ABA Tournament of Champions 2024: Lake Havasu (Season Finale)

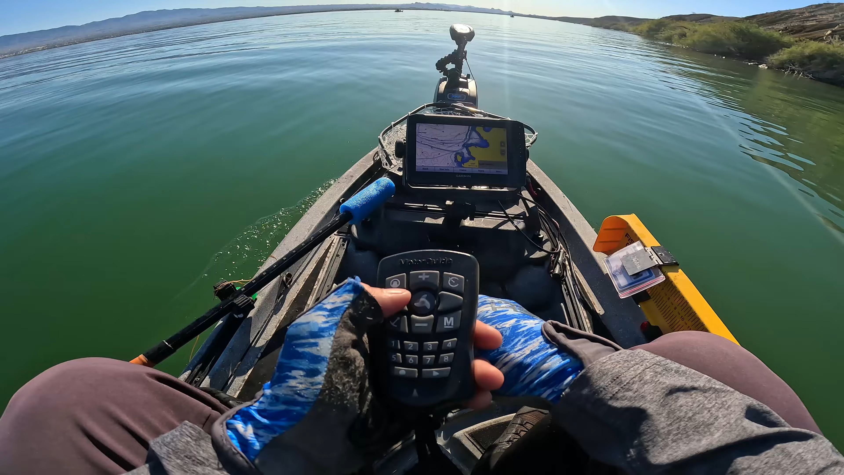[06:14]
Okay, so it looks like it's shallow over here on this cove. So we're actually gonna go around this point right here, go all the way around to about right here. That seems to be where the deeper water is. So we'll go ahead and go that way. We'll see what happens.